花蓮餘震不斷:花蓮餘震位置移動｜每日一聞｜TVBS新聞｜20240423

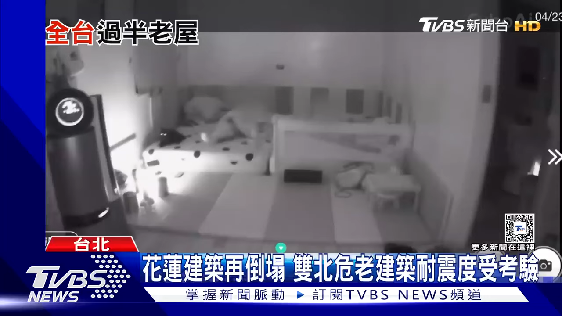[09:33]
一阵天摇地动天花板的吊灯摇摇晃晃家具也跟着晃两天来余震正不停不仅仍被咬到头晕老旧房屋耐得住吗在强震之后超过